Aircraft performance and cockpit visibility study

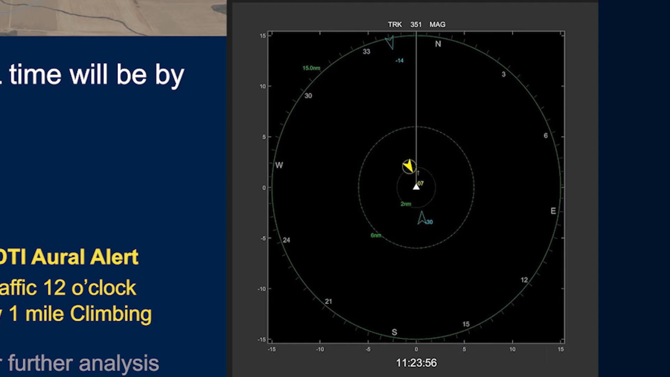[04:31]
The CDTI display is what the pilots in Alpha Echo Mic would have seen and heard if the aircraft was equipped with an ADS-B in-receiver with a relevant alerting capability. Beside the CDTI display, text of the associated alerts will appear showing what the pilots would have heard in association with these alerts.